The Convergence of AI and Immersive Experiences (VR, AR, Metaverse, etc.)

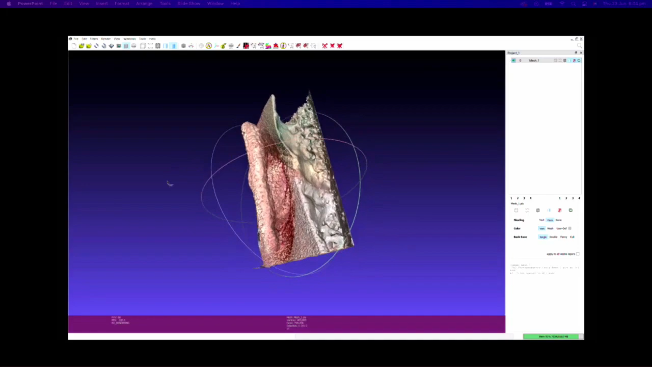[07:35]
For the head-torso model, it can work directly on the DSLR still images.